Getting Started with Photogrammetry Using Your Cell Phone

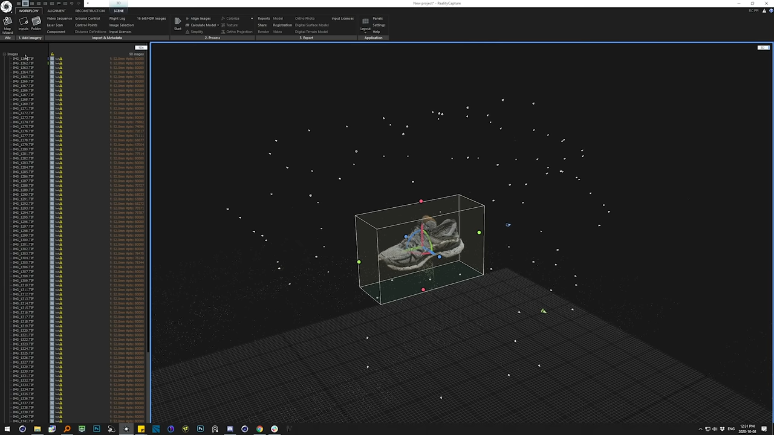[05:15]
And if I'm to pull out a little bit and select all the cameras that I have in my project, you'll see little cones representing the position of the phone when each photo was taken, which I think is always really neat to look at.
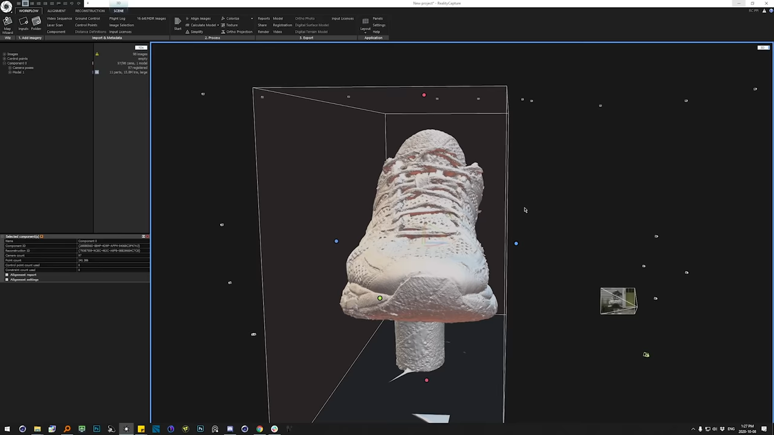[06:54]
We've got some of the inside walls, which is great as I wasn't super duper focusing on those with my capture session more on the outside here. The issue with this is twofold.
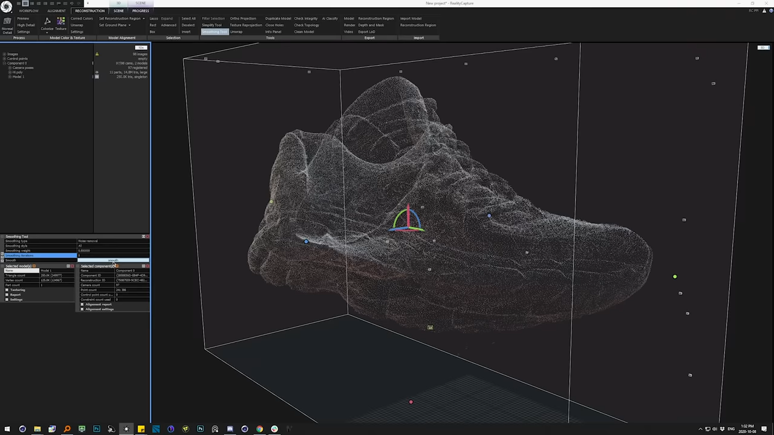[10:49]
As you can see, you end up with something a little more melted looking, but this will be a much better target for reprojection of our textures.
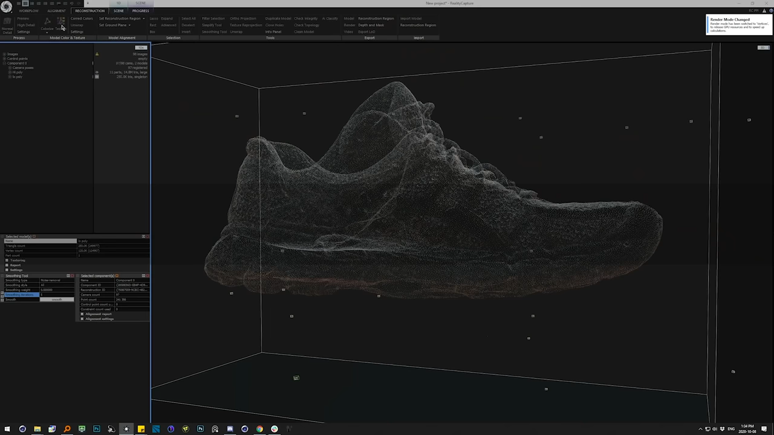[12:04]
With the texturing process complete after about a minute and 20 seconds, we can see that we came out with a pretty nicely detailed texture.
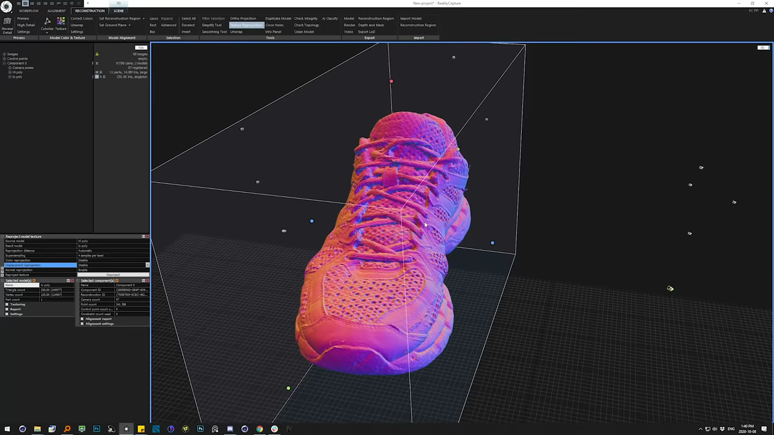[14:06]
This is just a very handy way to be able to diagnose things like these stitches coming across and frankly,
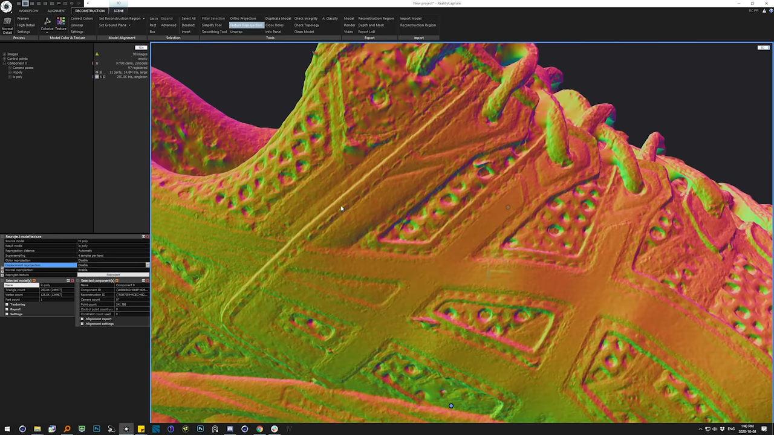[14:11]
some of the noise.
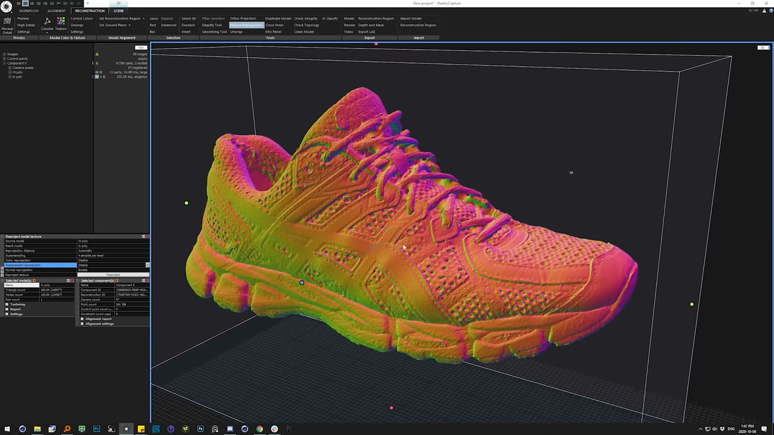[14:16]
But again, that won't be an issue with higher quality capture methods, but it's quite excellent for a cell phone and I love the future.
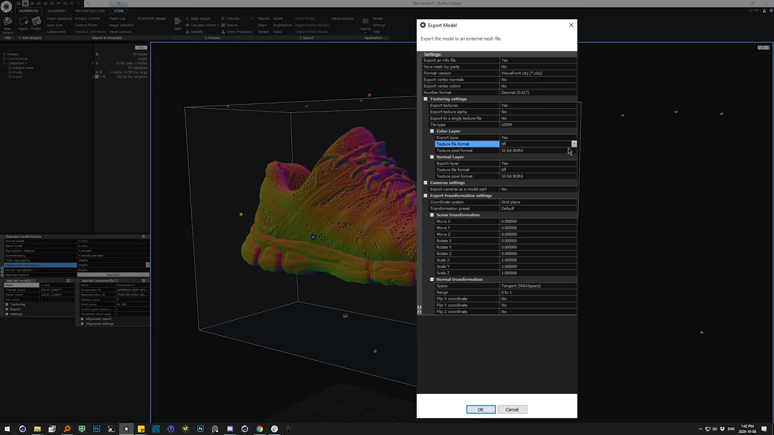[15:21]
We have our normal layer being exported as a TIFF 32-bit. All very good. Our color layer, once again, 32-bit. We probably don't need TIFF, honestly. JPEG is more than good enough for diffuse textures. The normal map, you're going to want in a less compressed method more typically and displacement, you just can't compress. So with all our options set up here, we're going to keep vertex colors off as well and vertex normals off.
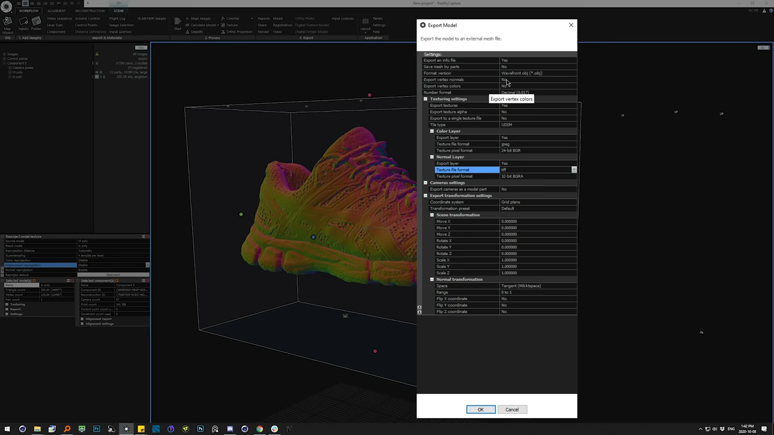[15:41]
We're just going to go ahead and hit OK and Reality Capture is going to export that textured and colored mesh for us and the next step is to pull this into our 3D render engine of choice.